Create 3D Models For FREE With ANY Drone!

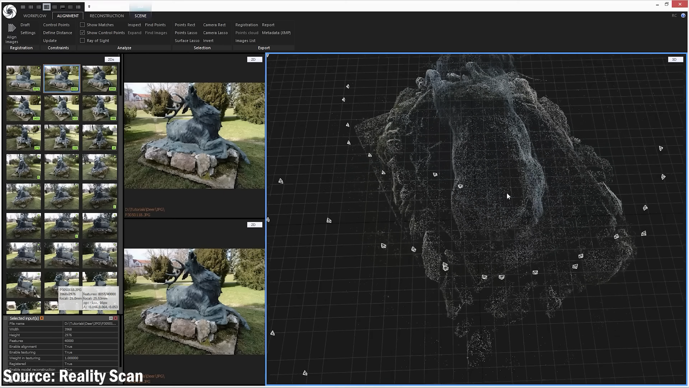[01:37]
This software analyzes those images, figures out where each photo was taken in 3D space, and then reconstructs the scene with accurate measurements.
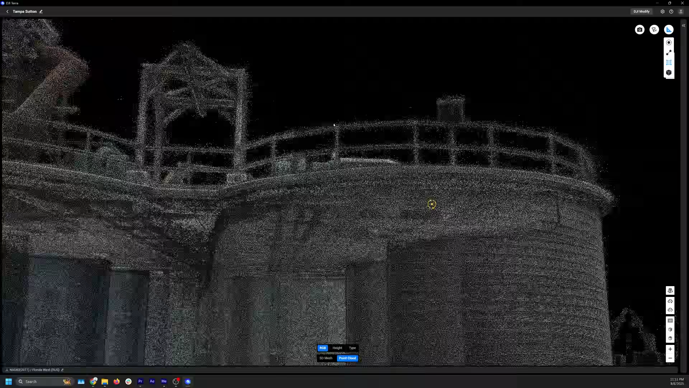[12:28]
Photogrammetry gives you dense, measurable point clouds that can be fed into CAD, GIS, and BIM software.
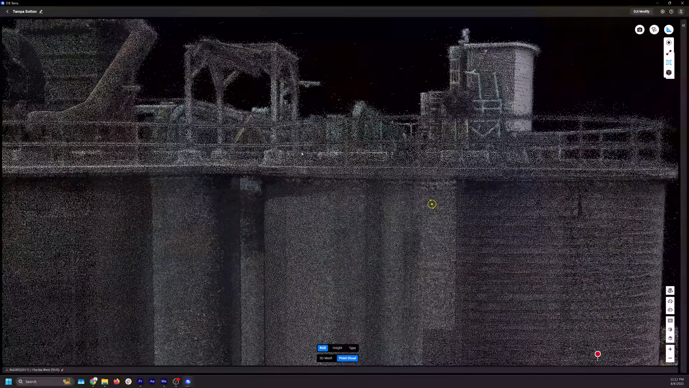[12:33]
Gaussian splats don't produce that kind of traditional geometry.
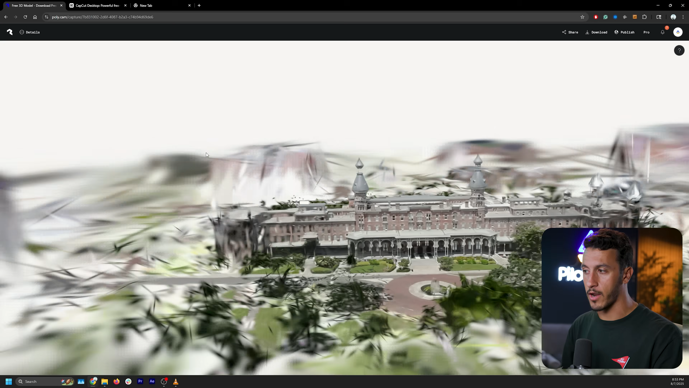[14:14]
So here, if we click on our actual model itself, there is our full Gaussian splat.
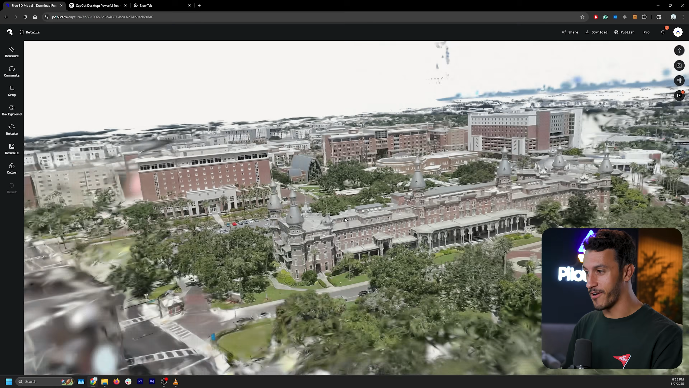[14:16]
And as you can see, there's actually a big area that it captured. Now, the reason why we see so much of all these little Gaussians all over the place is because of the tilt of the camera,
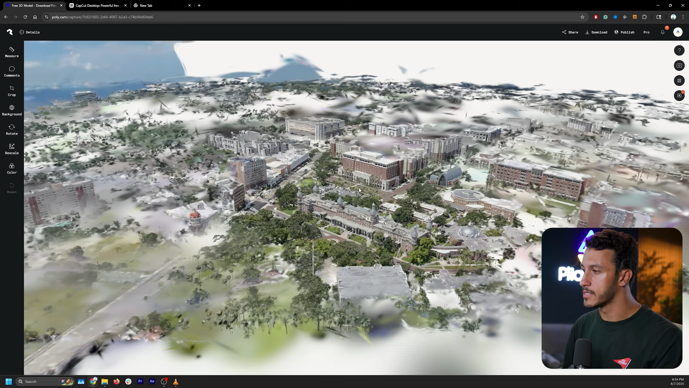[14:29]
right? So it saw multiple different angles.
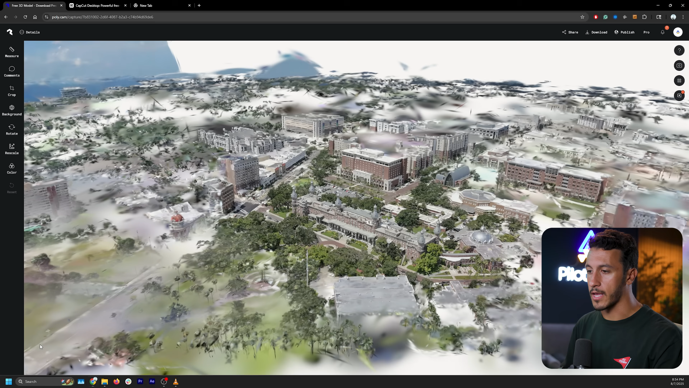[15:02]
Obviously, the area that you focused on flying around is going to have kind of the best result.
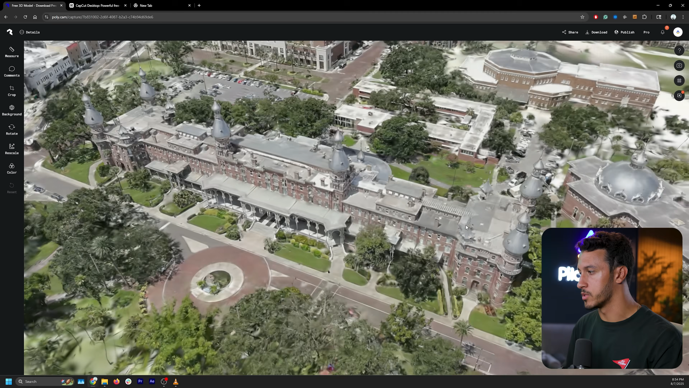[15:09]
But as you can see, there is our full 3D model of this college campus. Again, what you can see is we have our full Gaussian splat, we can zoom in, we can move around, right?
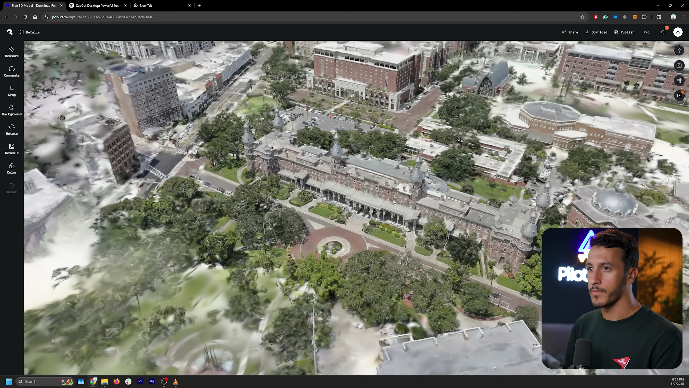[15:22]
You can also resize it if you wanted to, you can do some crops, you can even do some measurements. Now with my pro account, if I can actually get real measurements from the real world, if I go here, click measure, I can click two points.
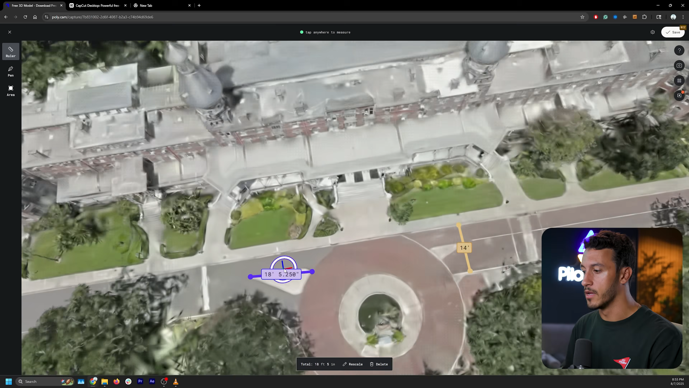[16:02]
So there's actually some pretty cool tools that you can you can use within Polycam.
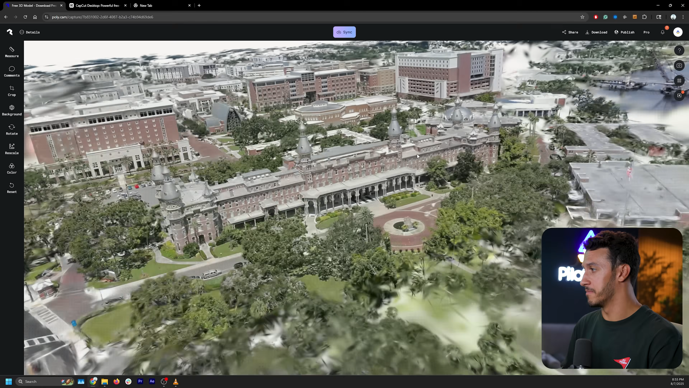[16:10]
But again, we just generated a 3D model of this campus from a video, and it didn't even take that long.
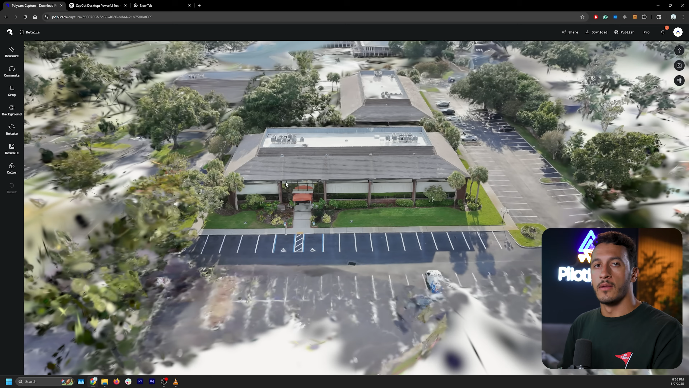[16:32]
now something cool that I do want to show you is the difference between Gaussian splats with 3D models versus 3D models from photogrammetry is glass,
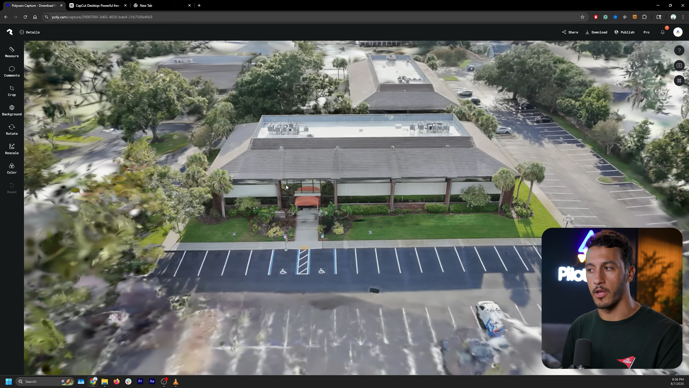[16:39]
you can actually get the reflections on the glass as opposed to it just being a weird hole.
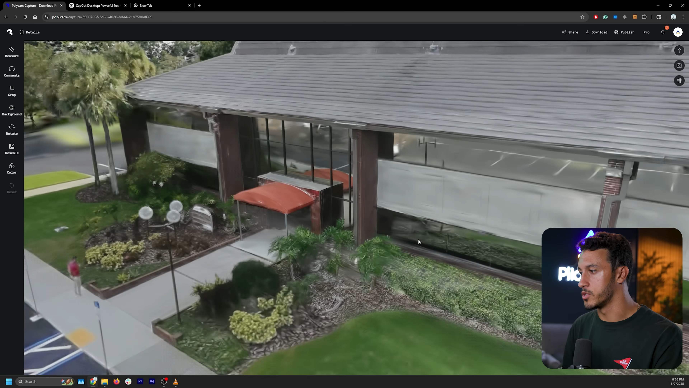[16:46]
Now, this is a very reflective glass that I do have on my office building here.
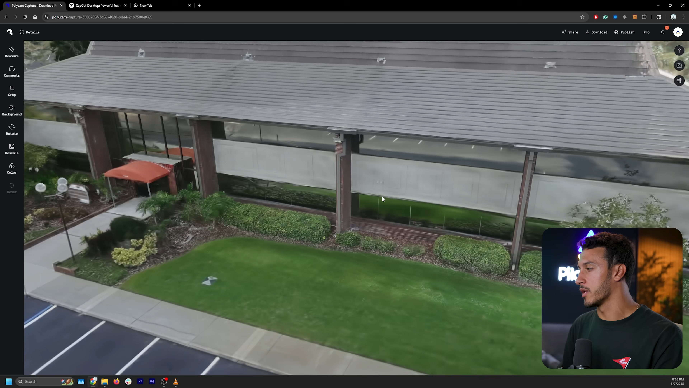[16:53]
But as you can see, it does look pretty cool.
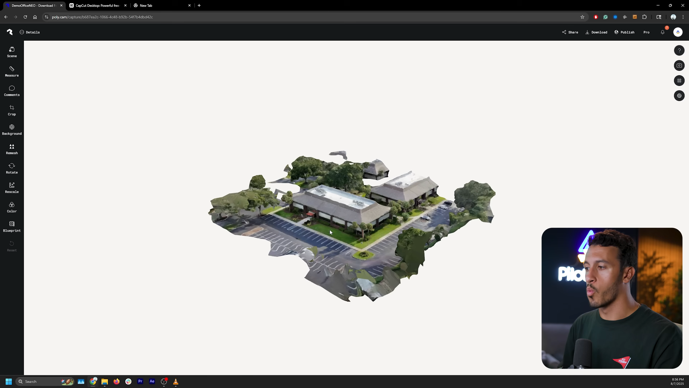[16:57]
When comparing it to the 3D model, you can see it doesn't retain, you know,
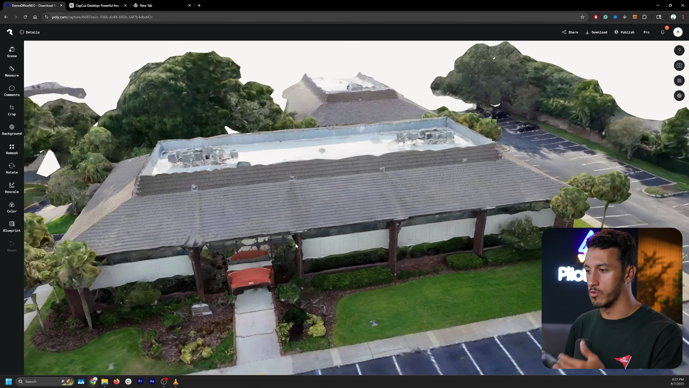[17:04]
the actual reflection, because if I zoom in on the model itself,
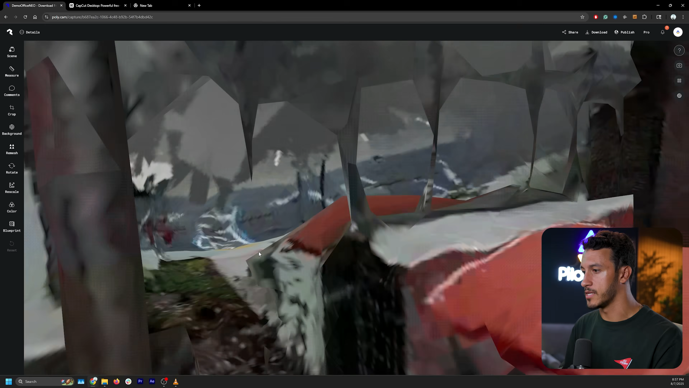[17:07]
you can see the reflection actually creates like this dimension per se on the window.